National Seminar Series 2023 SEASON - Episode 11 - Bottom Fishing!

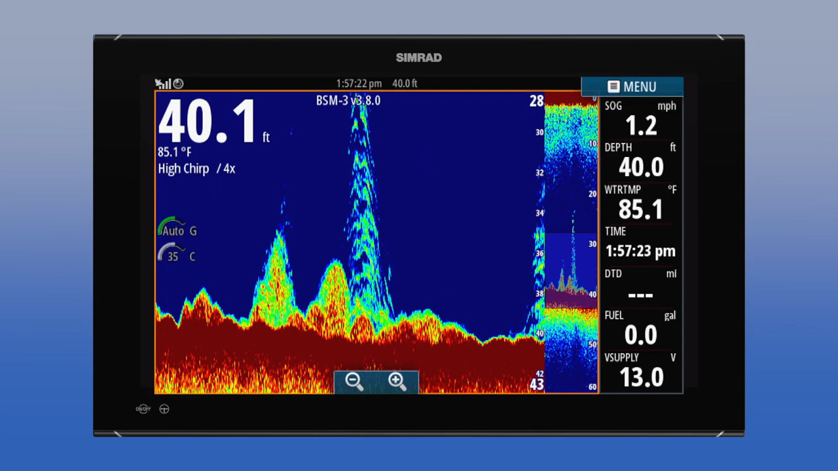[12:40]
On screen: water 85.1°F, speed 1.2 mph
And when you see that Christmas tree anchor and drop back and when they're chewing, they're chewing.